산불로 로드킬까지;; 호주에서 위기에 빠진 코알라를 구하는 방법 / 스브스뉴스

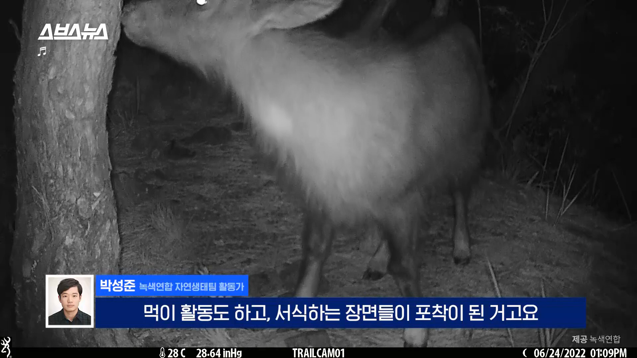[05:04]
펜스 넘어서 도로까지 가까이 접근하는 사냥들도 촬영이 돼서
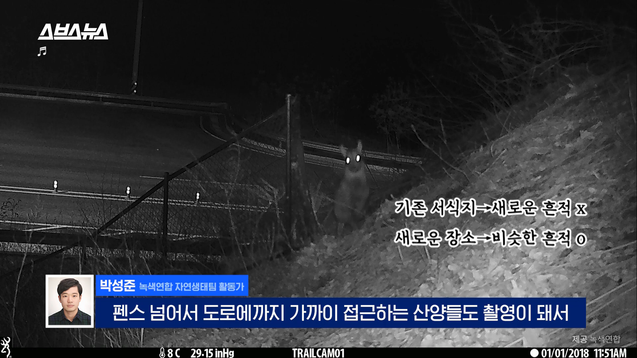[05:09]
저희가 이제 이렇게 이동이 잦아졌고 경로에 도로 단절이 있어서 로드킬 위험이 더 높아지고 있다.